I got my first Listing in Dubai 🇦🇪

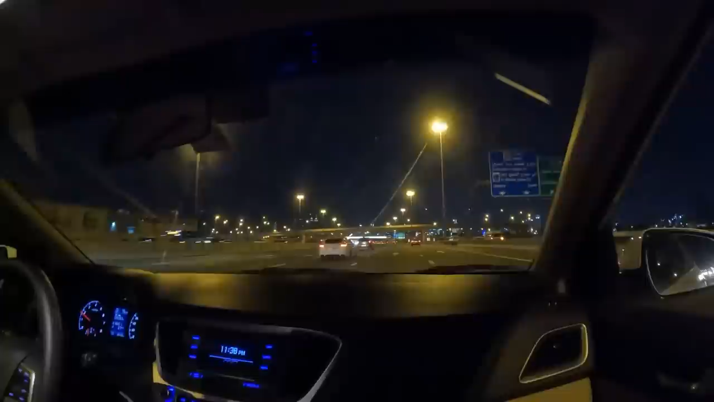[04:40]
but the traffic here is just crazy yeah so now we're approaching downtown when we pass this bridge you see the beach califre in the distance the world's biggest building check that out guys it's pretty cool isn't it i like it around here it's a really nice
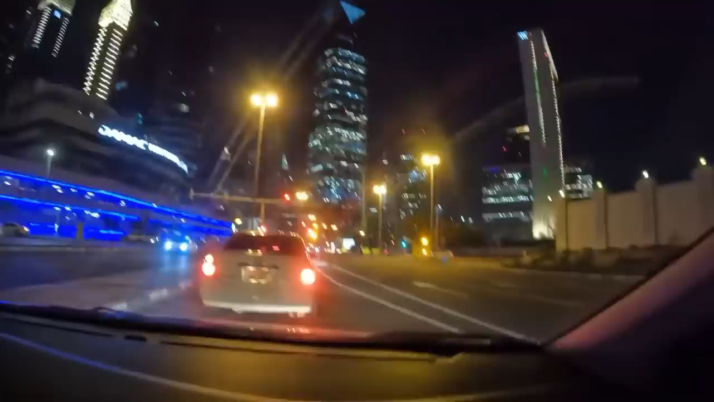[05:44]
before we're about to do a utah and you'll be able to see the beach califre it is a smoothie movie feature oh and you can walk inside and it's very modern